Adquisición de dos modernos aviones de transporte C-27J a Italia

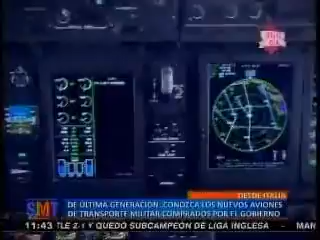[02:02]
Un tablero de control totalmente digital, una pantalla que transmite imágenes del terreno mientras el avión se mantiene en el aire,